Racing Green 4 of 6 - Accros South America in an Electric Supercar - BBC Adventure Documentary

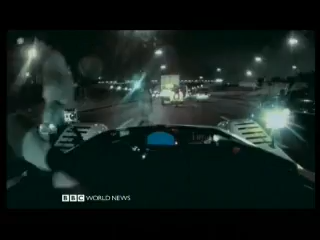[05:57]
Basically this lorry has just gone into the rear left of the X-Zero.